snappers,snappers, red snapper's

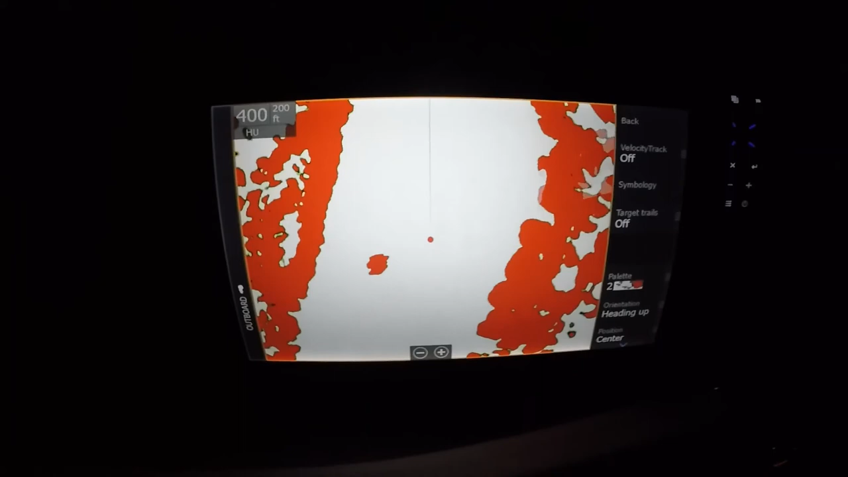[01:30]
I'll give you an idea what we're looking at here. Well, I'm in the river. This is land.
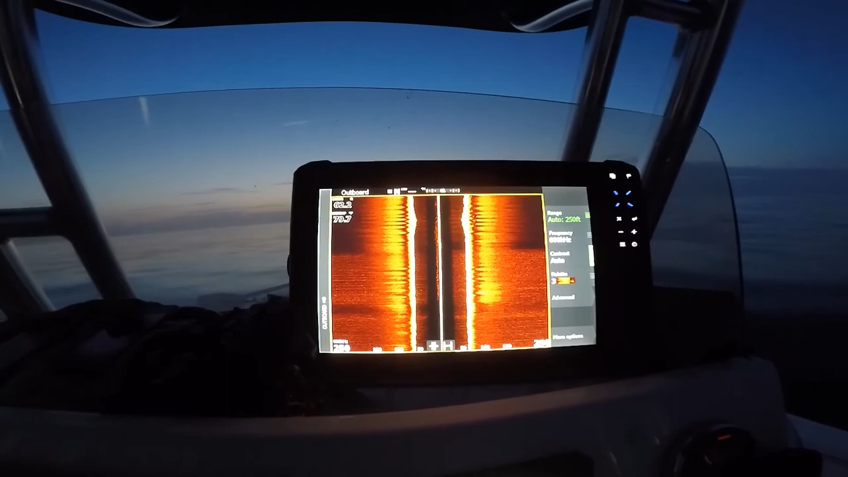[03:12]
I'm really impressed. But that's what you're looking for right here.
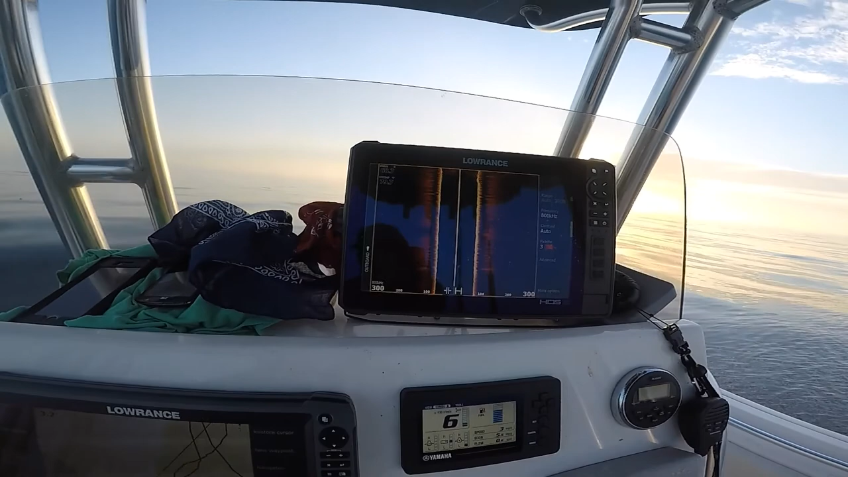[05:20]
I didn't see it that good. Let me circle back around.
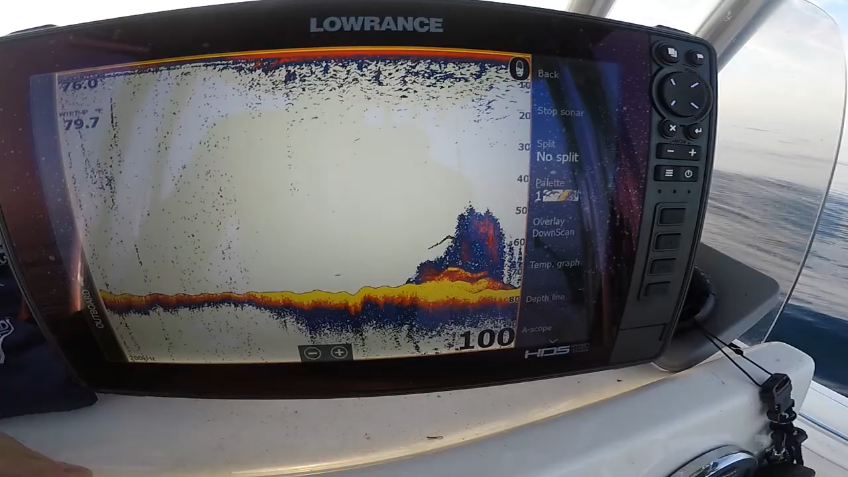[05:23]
That's a real nice piece of structure right there.
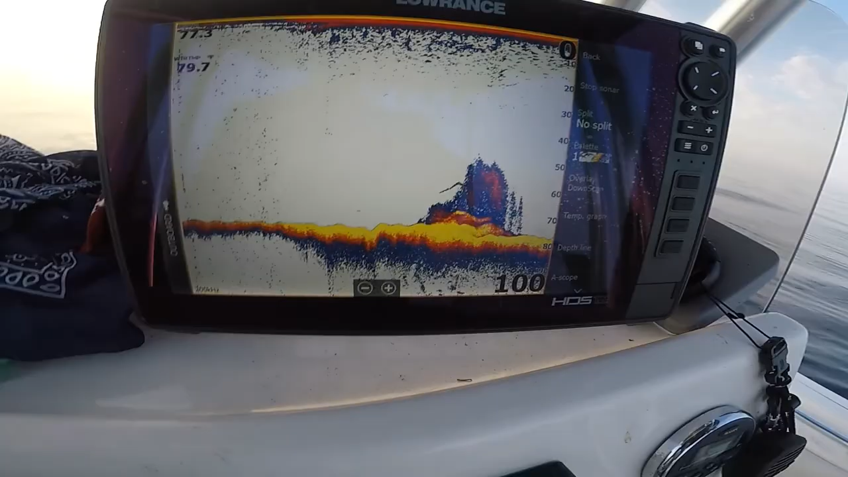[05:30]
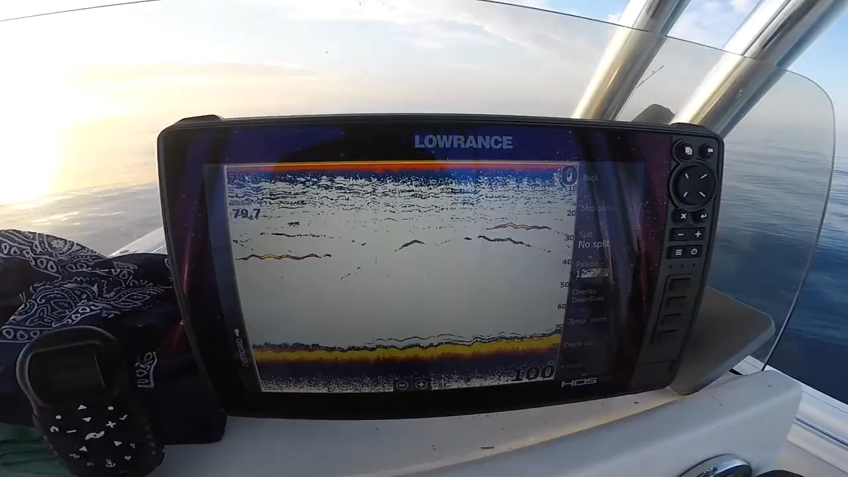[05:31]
Look at these, 30 foot down.
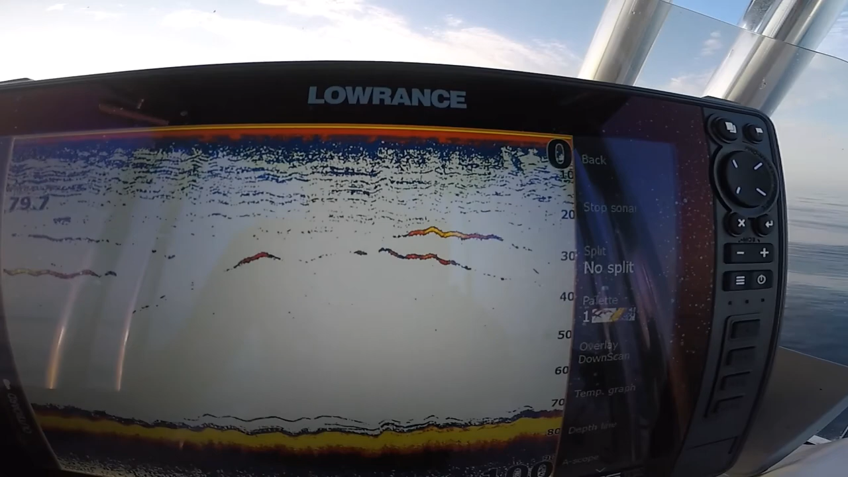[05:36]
I hope those are amberjack. Okay, I had something hitting here.